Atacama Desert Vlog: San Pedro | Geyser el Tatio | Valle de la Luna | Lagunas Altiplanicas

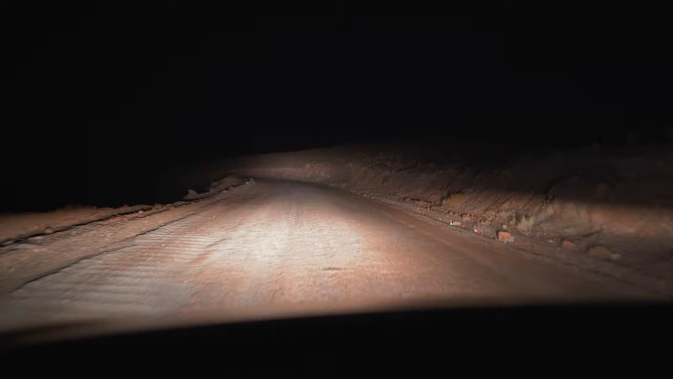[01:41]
It's a two hour drive. Although the road is unpaved, a 4x4 is not required. Consider leaving early as we did to view the geysers when they are most active.